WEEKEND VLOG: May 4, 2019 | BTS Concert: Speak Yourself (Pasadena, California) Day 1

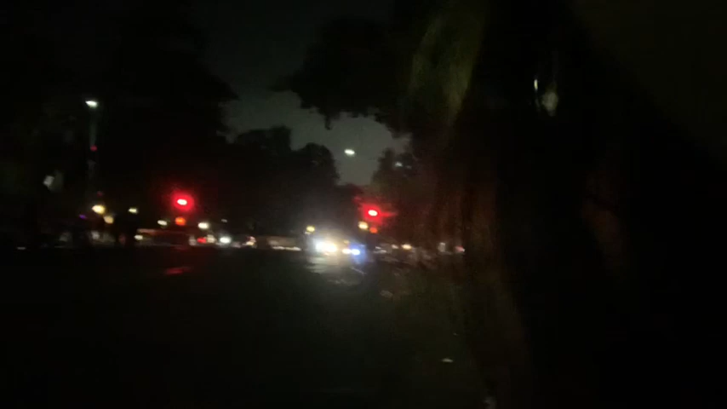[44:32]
Look at that, just all of that right now. So we're literally just chilling in the neighborhood trying to get a car.